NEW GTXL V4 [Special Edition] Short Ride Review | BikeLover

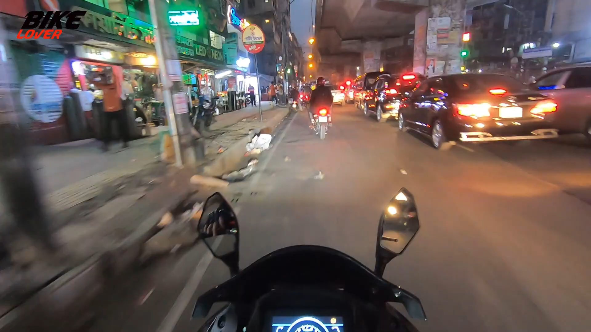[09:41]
কত কিলো হলো সেটা তো আর বোঝা যাচ্ছে না যেহেতু মিটারের কানেকশন দেওয়া নাই স্পিডোমিটারের সাথে।